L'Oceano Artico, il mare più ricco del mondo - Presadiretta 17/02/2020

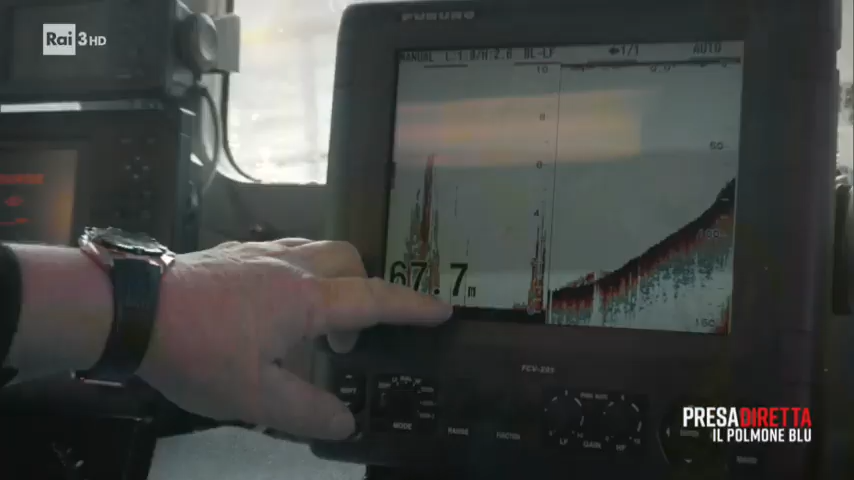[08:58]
On screen: depth 67.7 m
Questo è il fondale e ci sono pesci fino a 10 metri dal fondo.
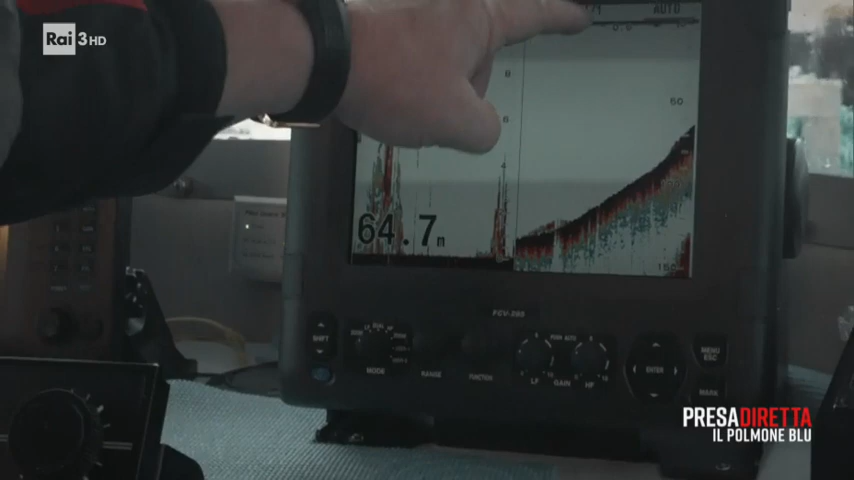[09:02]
On screen: depth 64.7 m
Siamo pronti per gettare le reti e dobbiamo registrare la nostra posizione.